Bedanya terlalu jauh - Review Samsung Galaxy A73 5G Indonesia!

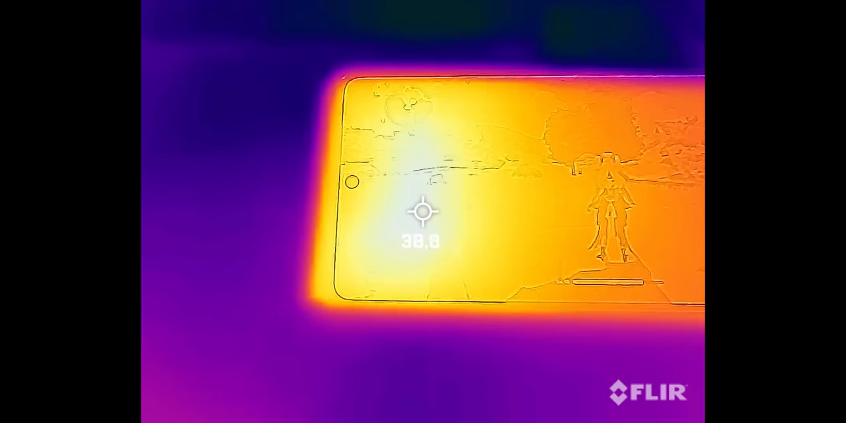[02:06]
Terus yang nggak kalah penting, suhu dari A73-nya juga adem. Ini sekali lagi saya ulangin, adem.
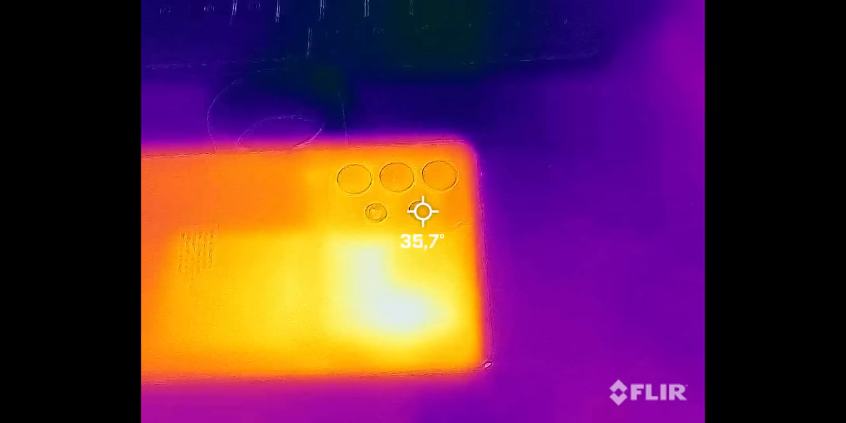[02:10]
Bagian paling panas cuma 39 derajat aja di layar, sementara bagian belakang cuma 35 aja.